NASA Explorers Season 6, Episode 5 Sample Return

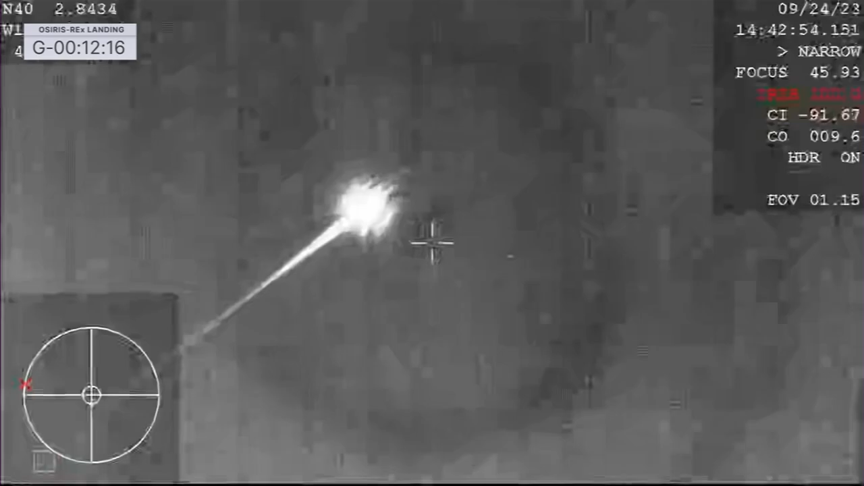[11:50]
a phenomenal view of that streaking SRC coming in across the sky. At this point, we've entered in over San Francisco, California,
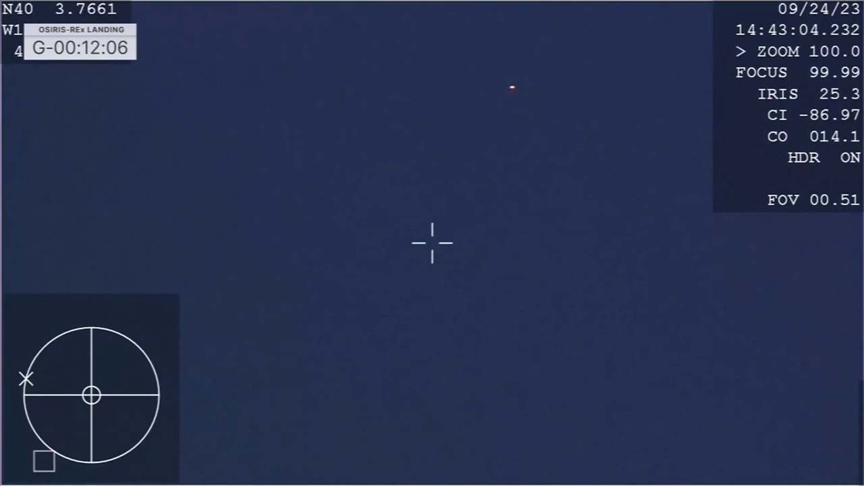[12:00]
and are very quickly going to be approaching the Utah test and training range just a little bit further to the east.
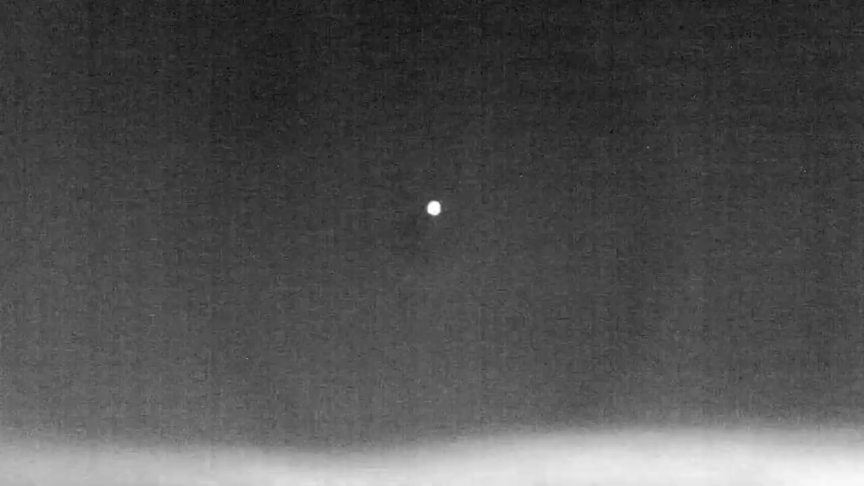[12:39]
You can see our high-altitude plane searching for that SRC. You can see it faintly on your screen there.
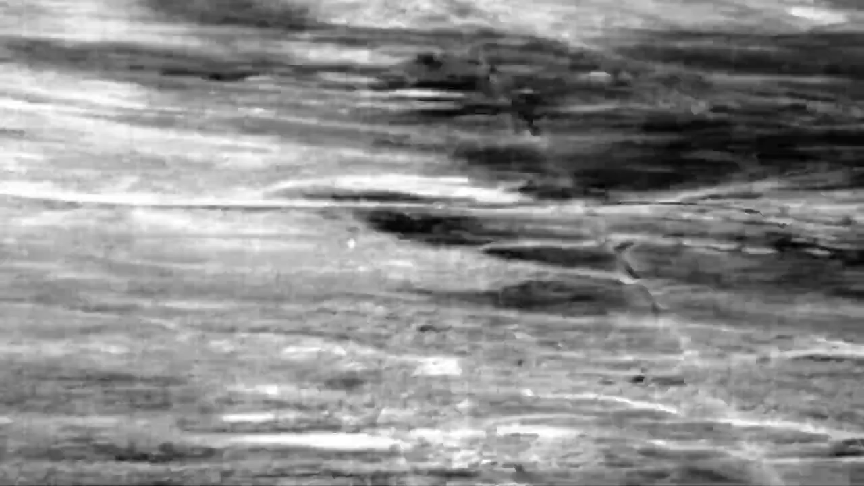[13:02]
Expected EDL milestone, SRC commands drogue parachute deploy.
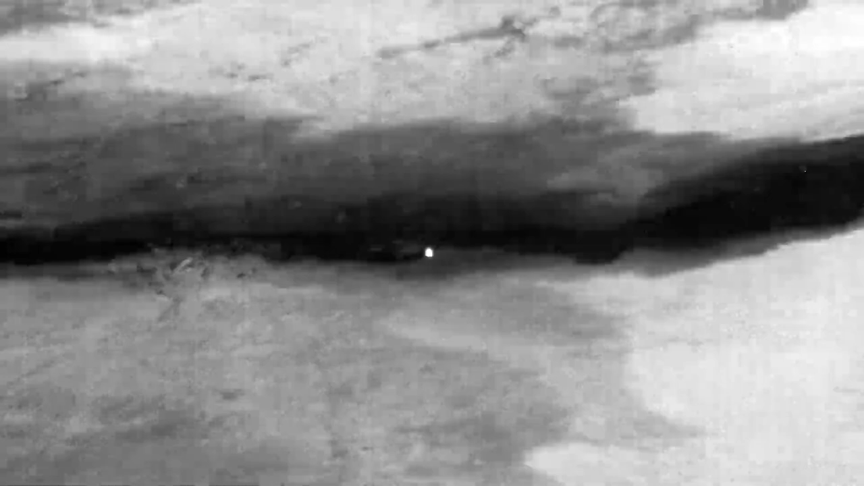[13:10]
So we heard that command to deploy the drogue parachute, waiting to see that visual confirmation, but that is at 102,300 feet.